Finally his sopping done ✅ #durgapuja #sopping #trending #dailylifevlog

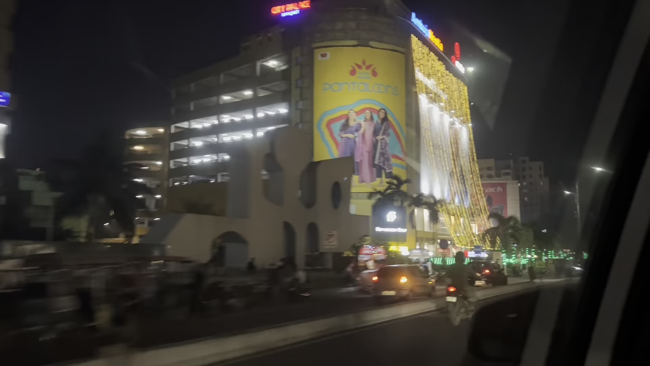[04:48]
এটা হচ্ছে সিসি টু মল, যেখানে আমরা সবসময় আসি, যেটা লেফটে সপার স্টপ লেখা আছে না, ওর পাশেই সিসি টু, ওই যে লাইট দিয়ে সাজিয়ে আছে আম্বুজা নিউটিয়া লেখা, সিসি সিটি সেন্টার।
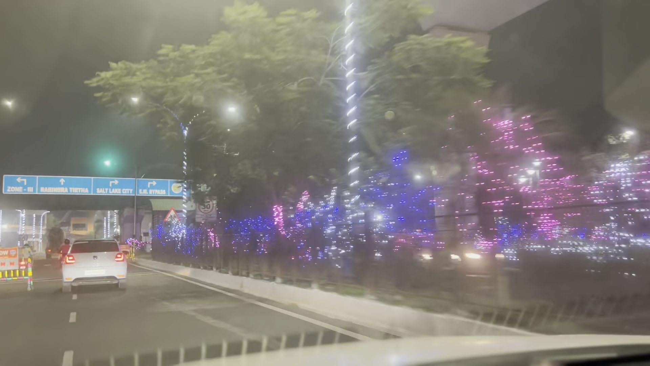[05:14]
তো এনিওয়েজ দেখো বিশ্ব বাংলা গেটের কাছেও চলে এসেছি, আর ইউবান পাপার কাল পরশু ভ্যাকসিন আছে, তো আবার একদিন আসতে হবে।